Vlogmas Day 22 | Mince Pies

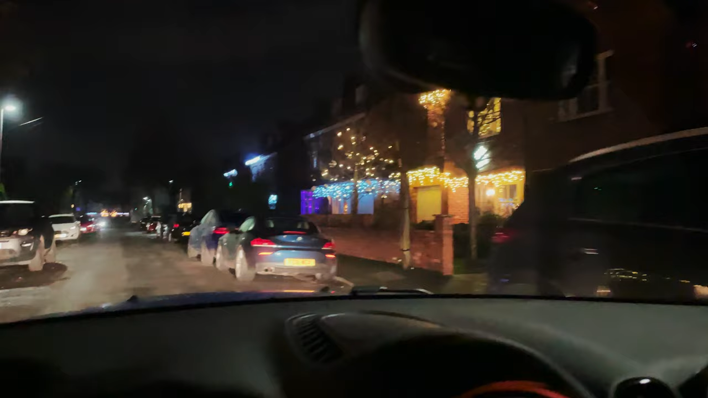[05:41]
It's really cute. Oh, I don't know which one's my favourite. There's loads and they've got all the bushes.
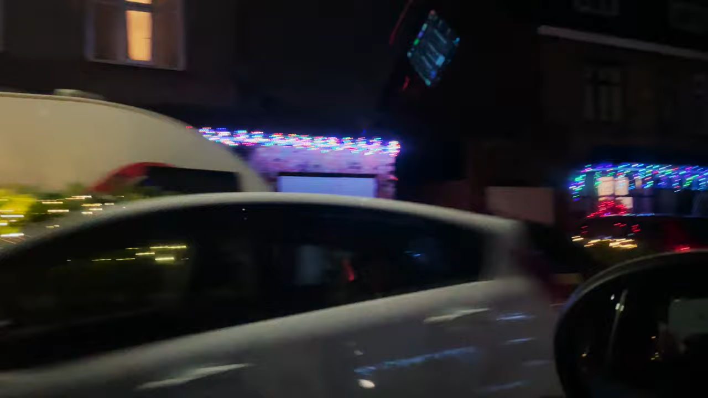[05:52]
It doesn't shake.
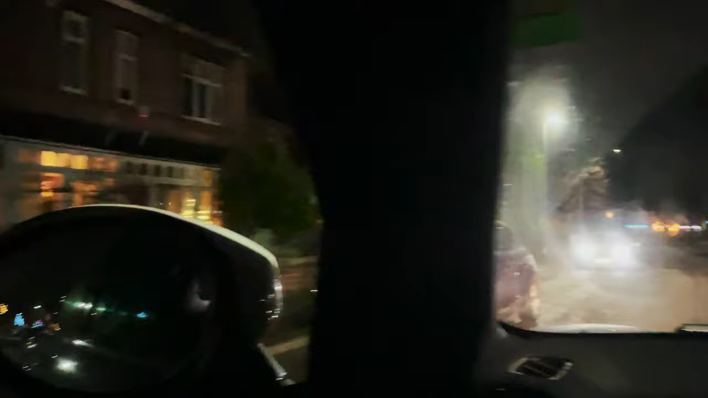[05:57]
Well, there's a really good one over here. That one.
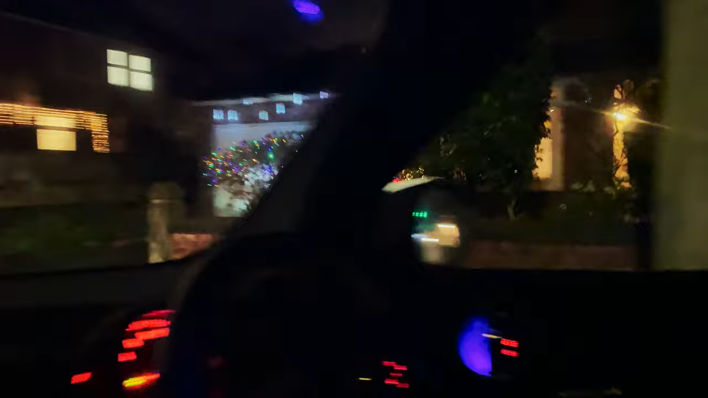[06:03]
With a great snowman. Oh, there's David.